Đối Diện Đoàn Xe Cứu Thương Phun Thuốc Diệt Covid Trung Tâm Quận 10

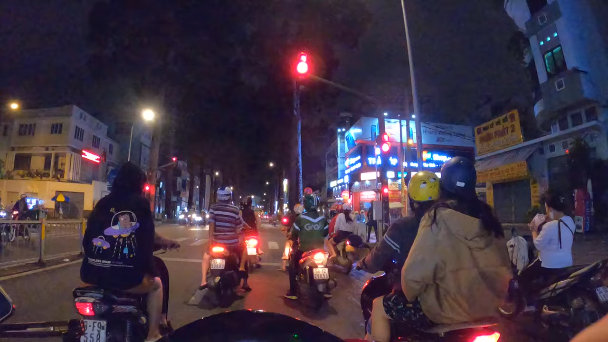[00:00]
báo gì đây? Bây giờ đây hả? Ghê quá trời luôn kìa. Ô, nó phun kìa, phun thuốc kìa. Máy đèn đang phun nước ở quận 10. Ô, phun nước nguyên cái khu luôn. Đâu được chạy vô hả?